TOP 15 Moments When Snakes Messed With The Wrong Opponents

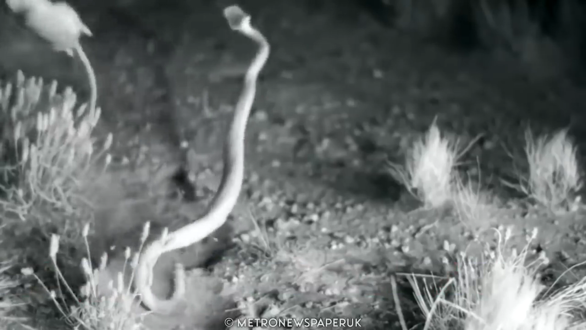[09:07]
Kangaroo Rat vs Snake A lethal predator lurks in the desert sand, ready to strike, but its prey manages to flee.
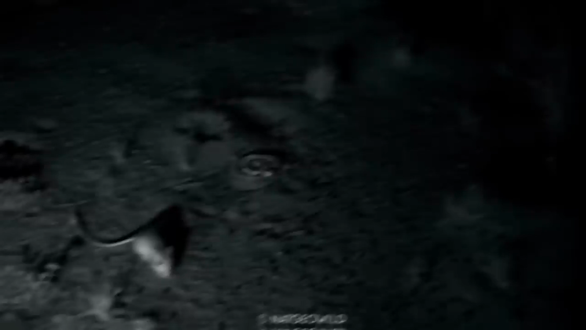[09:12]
Desert kangaroo rats can repel sidewinder rattlesnake attacks with powerful kicks and soaring jumps.